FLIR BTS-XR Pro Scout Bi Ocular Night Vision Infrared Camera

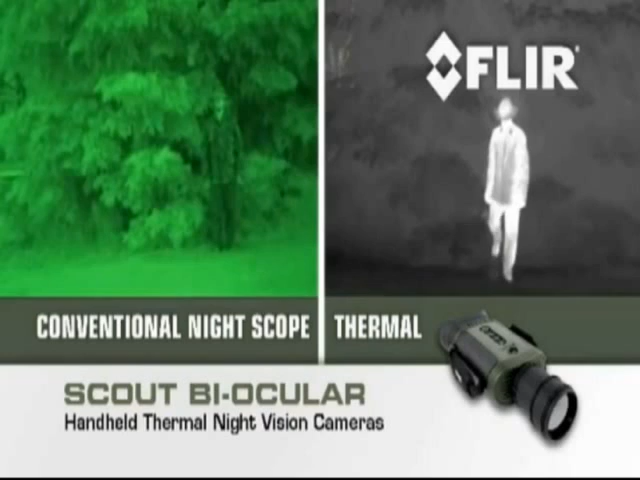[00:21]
even ice, to create crisp, clear images, even in utter blackness. See more and see much farther with the Scout Biocular than with any other night vision technology.
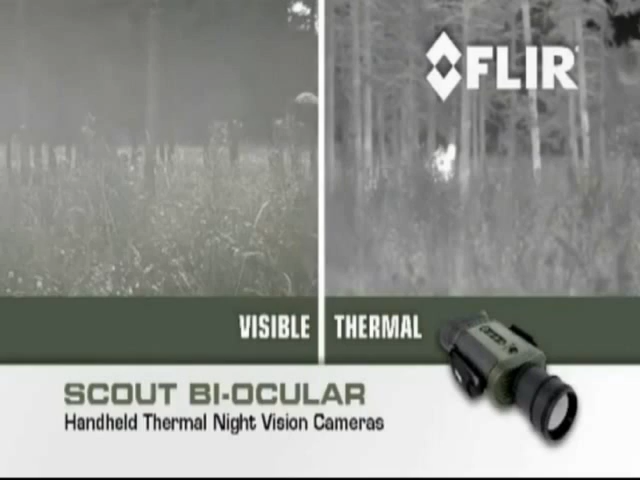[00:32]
Featuring a full coverage eyepiece, interocular adjustment, straightforward controls, interchangeable quick disconnect lenses,
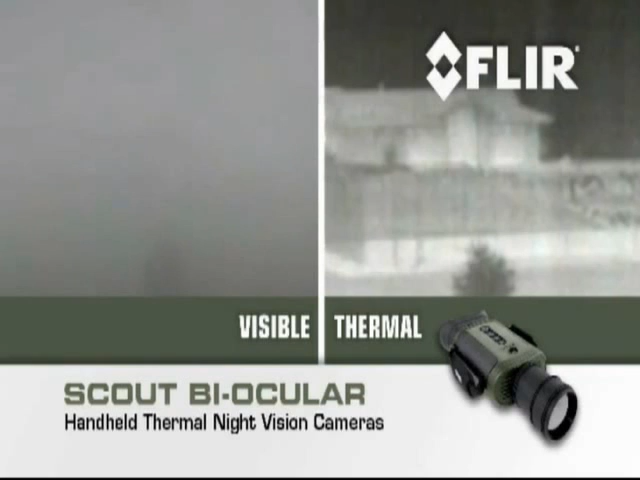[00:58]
even in complete blackness or in poor visibility, including smoke, dust, and light fog.
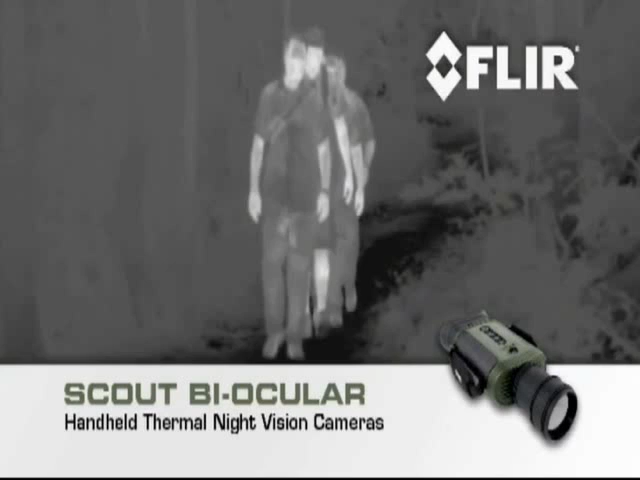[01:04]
Negotiate terrain 24-7 and keep track of your party.
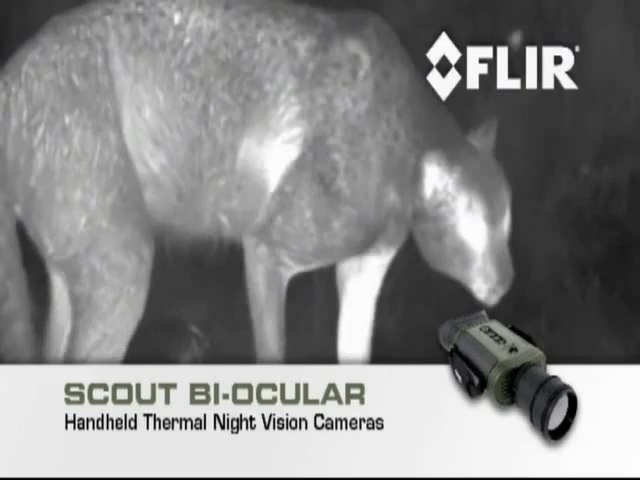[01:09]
Track and observe hard-to-see wildlife. Find missing stock on the ranch up to 2 kilometers away.
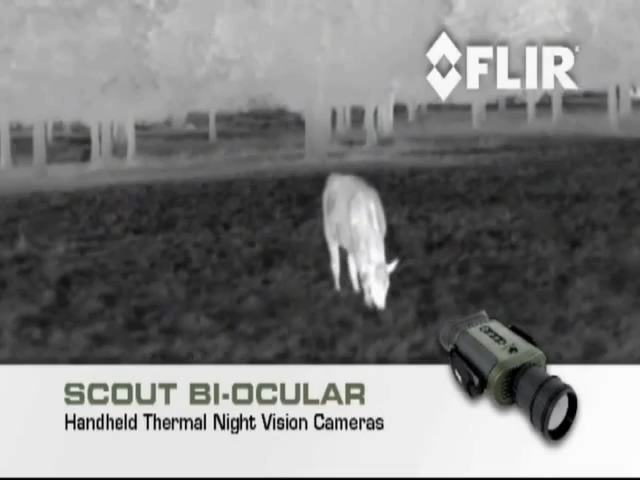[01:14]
Volunteer with Scout's Night Vision in search and rescue missions and help locate missing individuals, even when they're hidden in foliage.